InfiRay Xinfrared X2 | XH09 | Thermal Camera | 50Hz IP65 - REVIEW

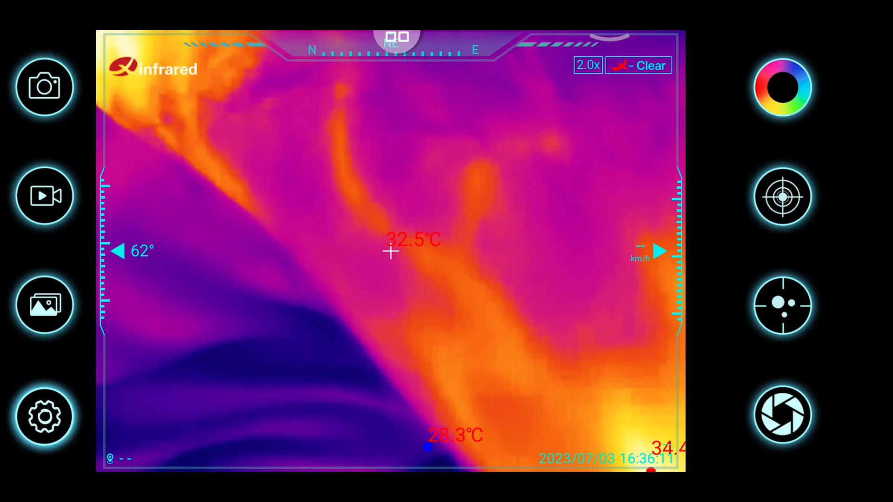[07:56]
On screen: spot 32.5°C
And when switching back to normal mode it will also switch back to 50 Hz.
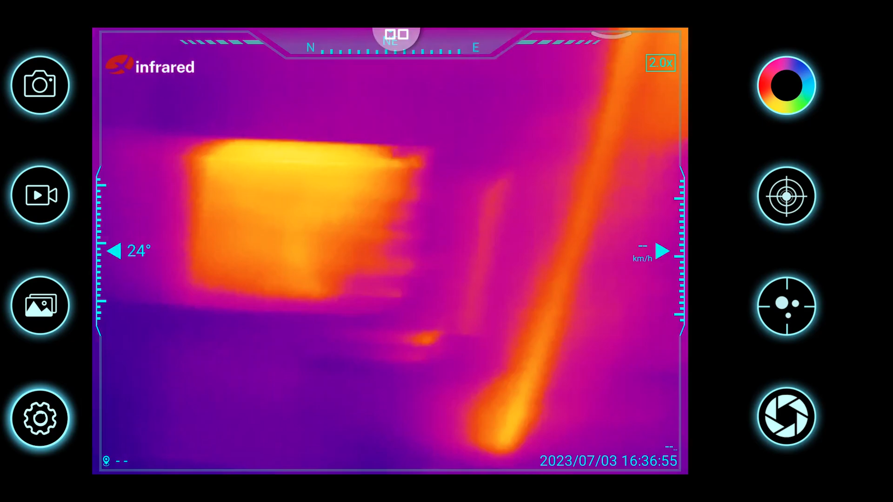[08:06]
You can also record videos, take photos and watch them in the album of the app itself.
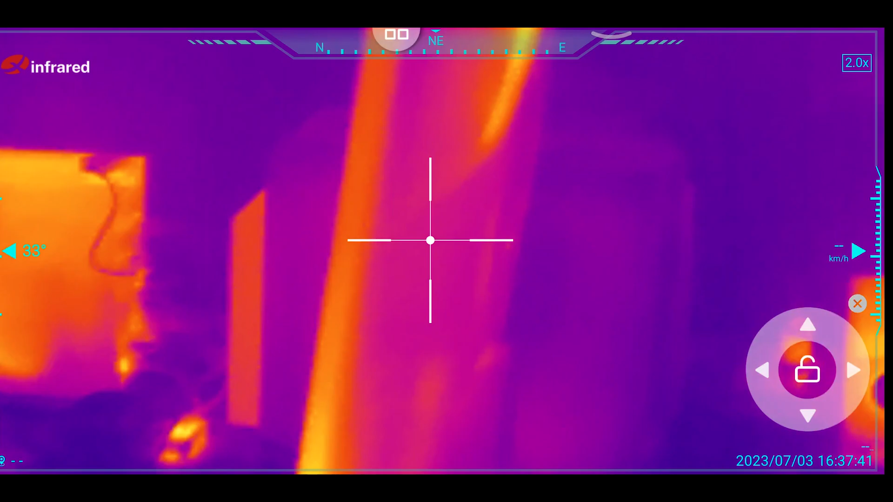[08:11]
You can also go to full screen mode just by double tapping the screen. Then you have this clever little bubble menu that you can move around. And when you open it, you will see a menu with different options,
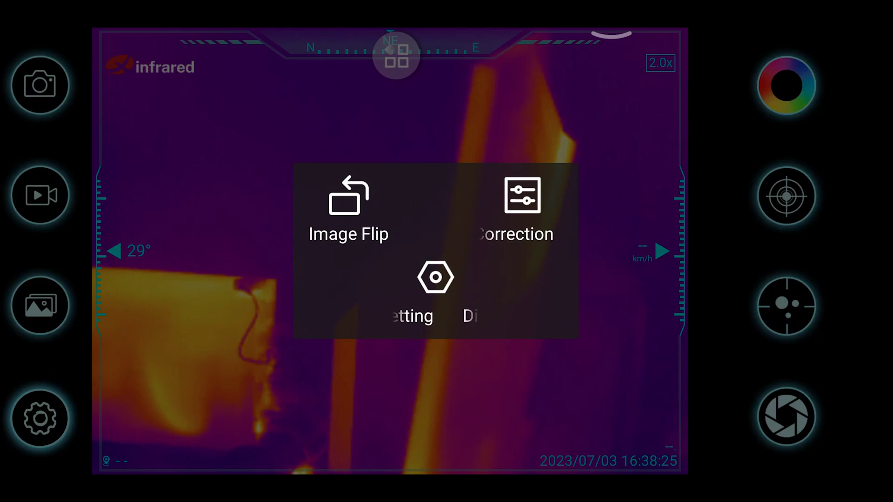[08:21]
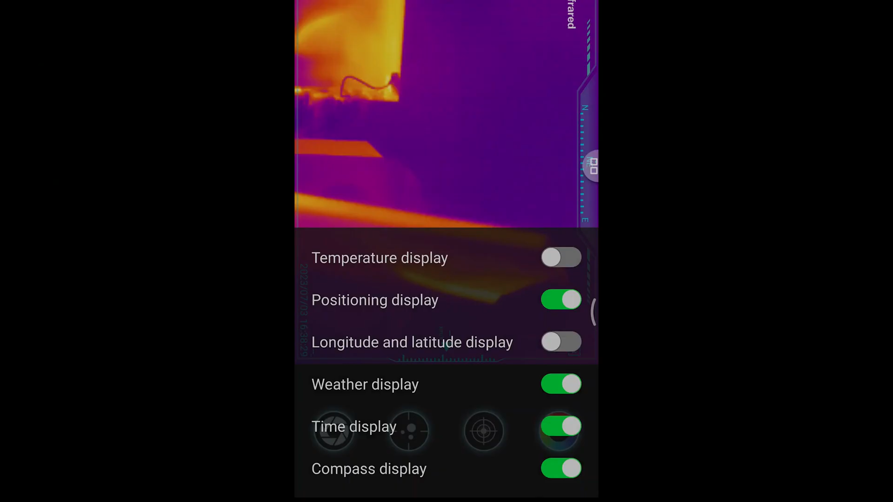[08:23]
such as you can remove and disable and enable different kind of display items.